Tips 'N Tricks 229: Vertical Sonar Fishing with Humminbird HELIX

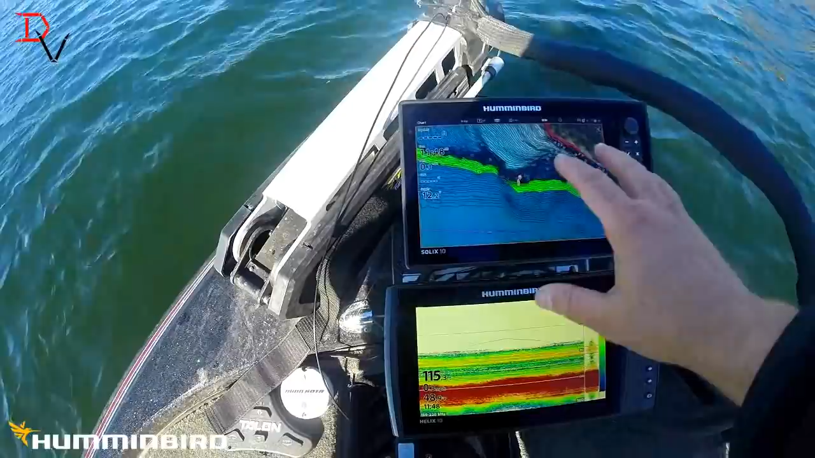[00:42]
using my so looks for mapping we're fishing this brake line here and we're out here 115
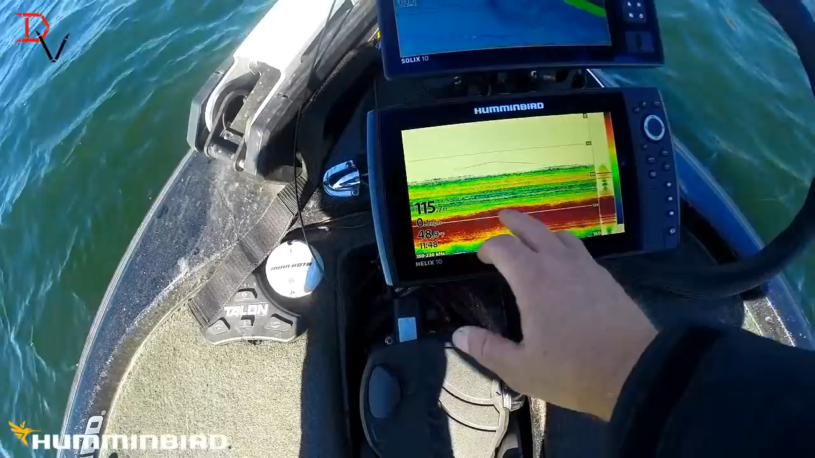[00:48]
foot and there's actually a fish right there that moved
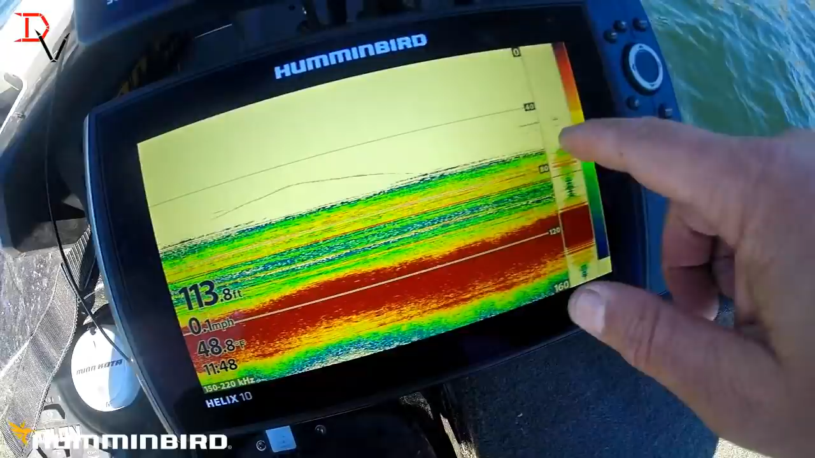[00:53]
On screen: depth 113.8 ft, water 48.8°F
there's a couple showing up right there I'm going to show you what I do for vertical fishing the best thing to do because these are this is all standing timber down here so I'm
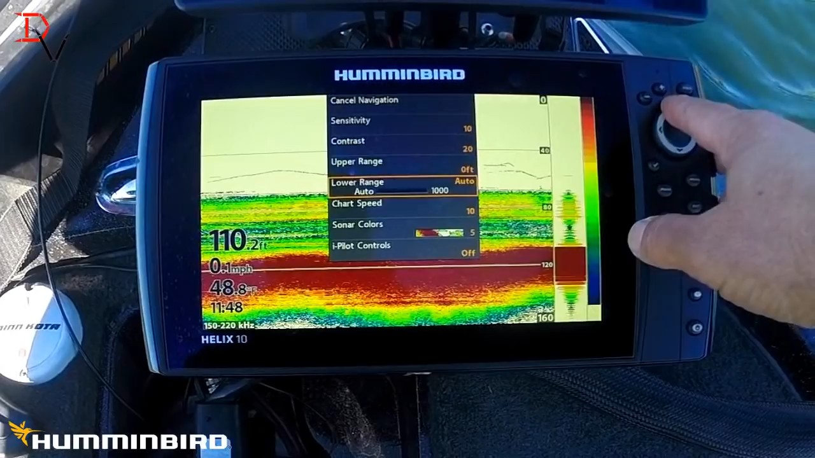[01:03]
gonna set my lower range to basically increase the amount of viewing area I've got well we've got way up there now
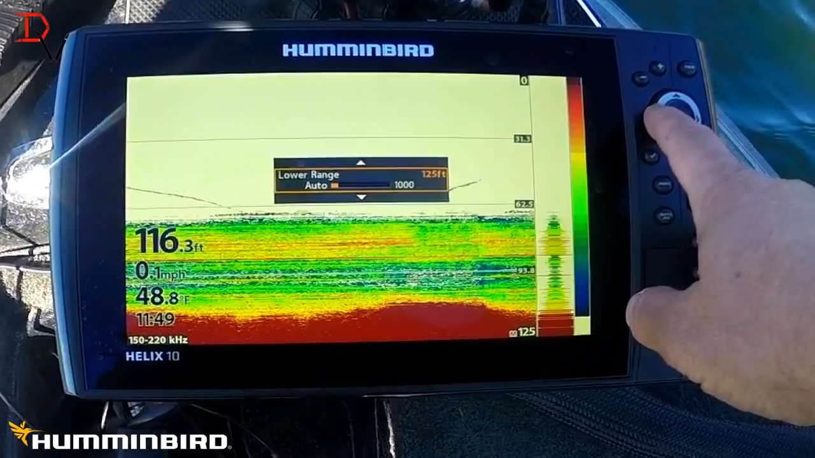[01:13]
On screen: depth 116.3 ft, water 48.8°F, speed 0.1 mph
we're gonna set it at 120 the tops of trees are in about 60
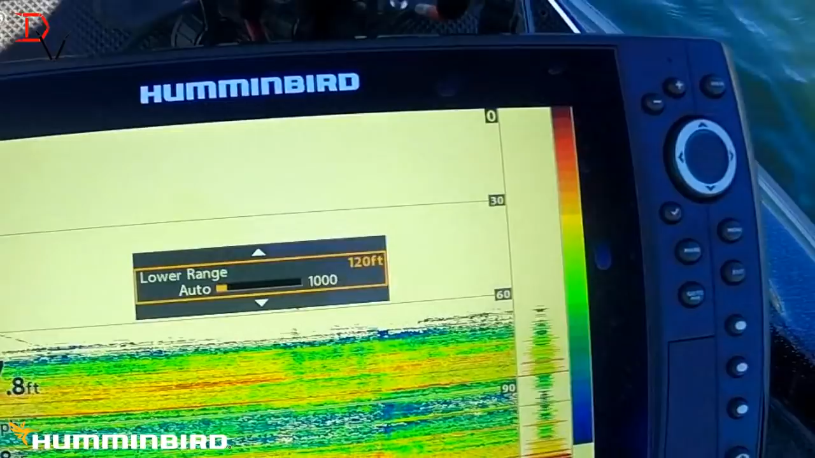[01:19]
foot there what I do is I crank up my sensitivity and
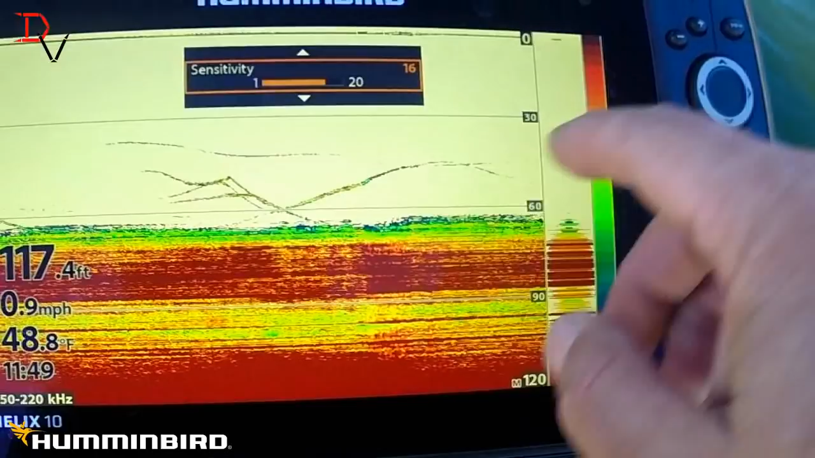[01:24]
On screen: depth 117.4 ft, water 48.8°F, speed 0.9 mph
look how it makes those fish you can see them fish moving around right there and the only other thing
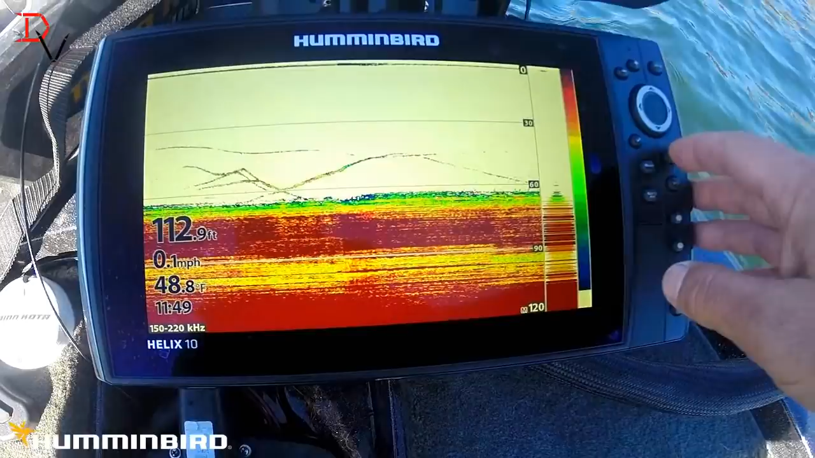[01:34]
On screen: depth 112.9 ft, water 48.8°F, speed 0.1 mph
we're gonna go master menu display
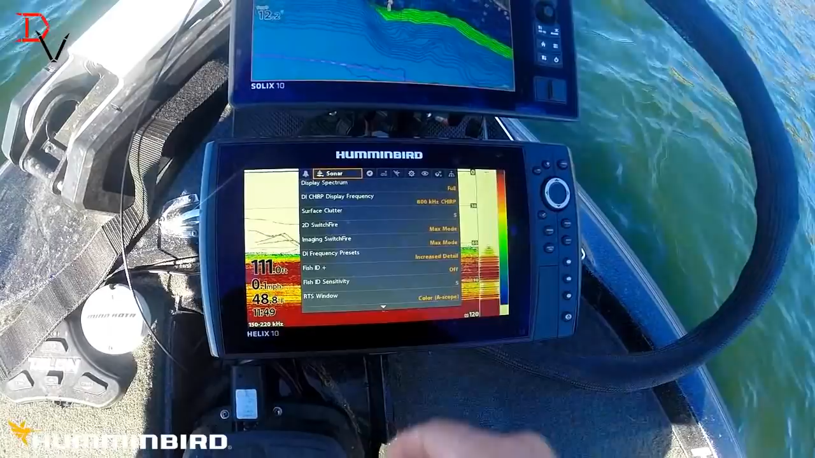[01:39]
On screen: speed 0.1 mph
spectrum I'm doing full spectrum here the
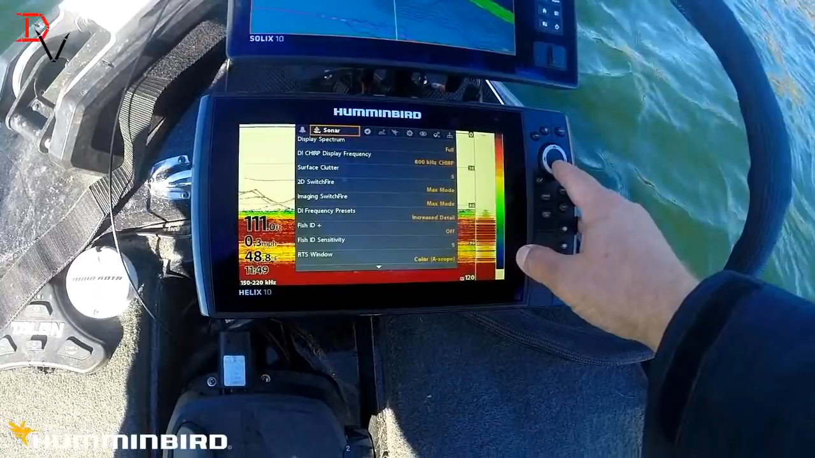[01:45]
On screen: water 48.8°F
other thing is switch fire in the max mode that opens it up and makes it
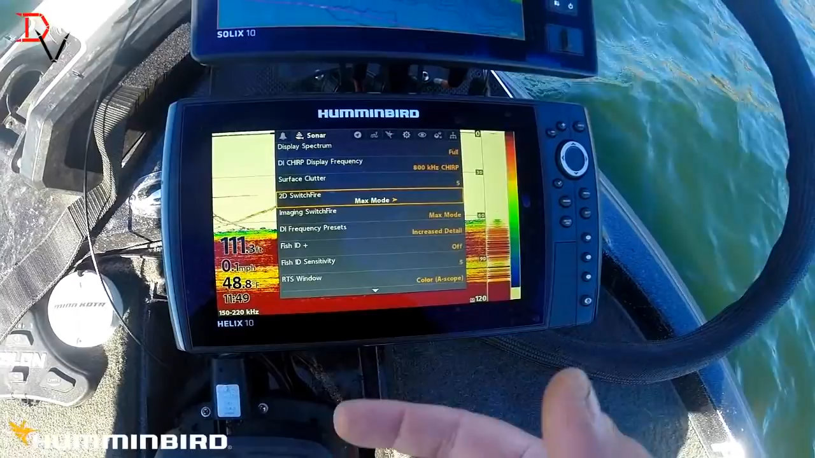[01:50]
more unfiltered data so you got a better chance to see everything down there the next thing is we're gonna try to hunt around here
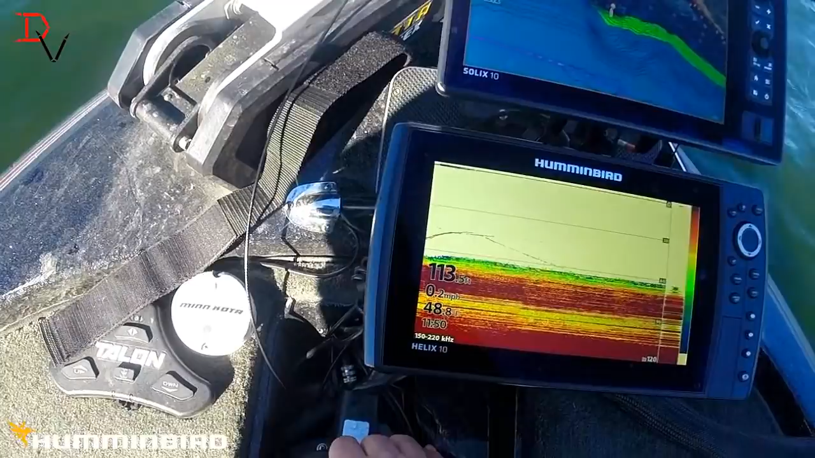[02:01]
and find us a fish find us at school again and jump on
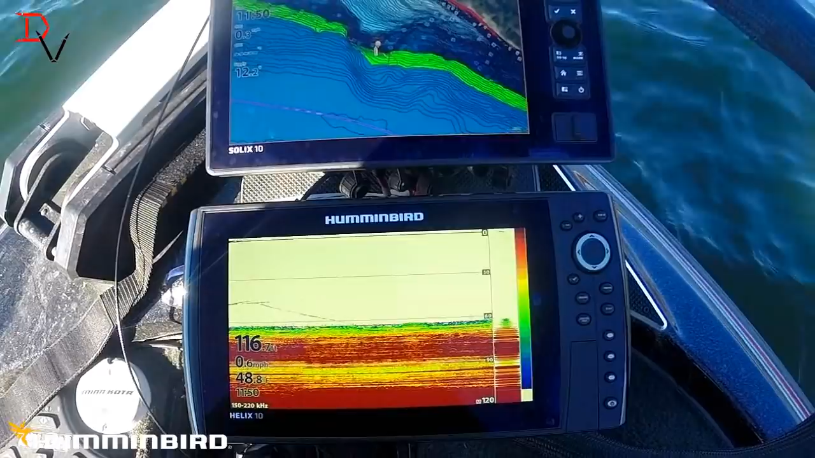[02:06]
On screen: speed 0.6 mph
them and try to catch a couple out of it
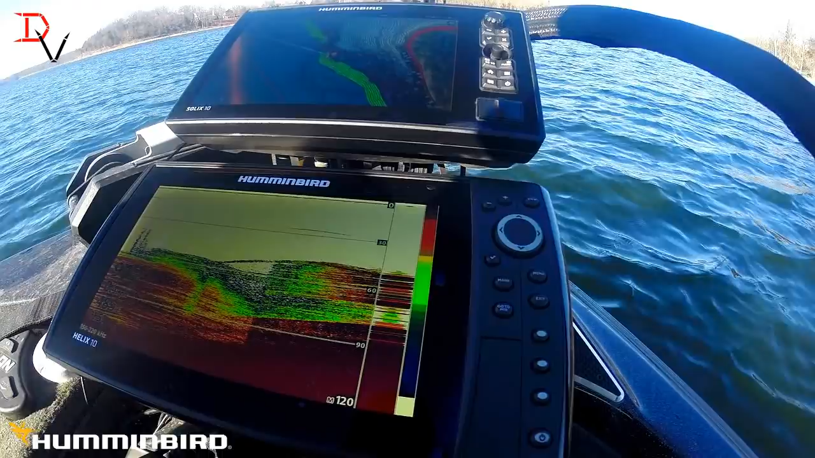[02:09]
you don't want to worry about over here you want to
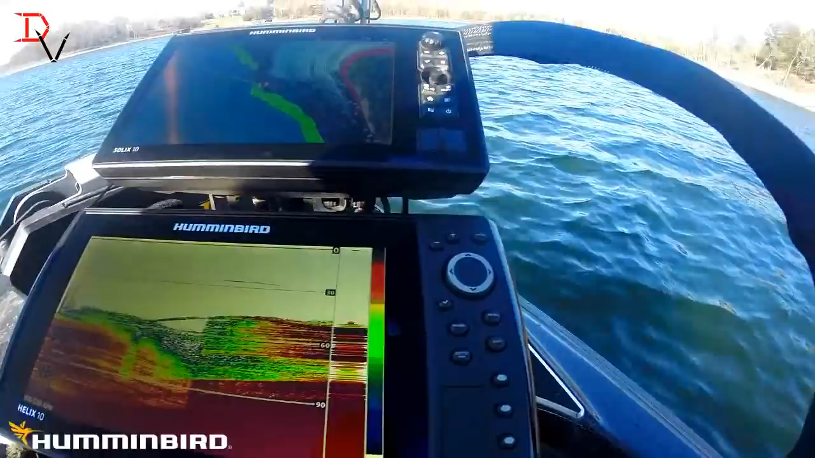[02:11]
focus on this right hand edge here because that is your most current data the biggest thing is getting your bait in the cone area and you'll see it coming down there on the right hand side right here you see that's our bait coming down and we got a little activity you can see all that stuff right on top of it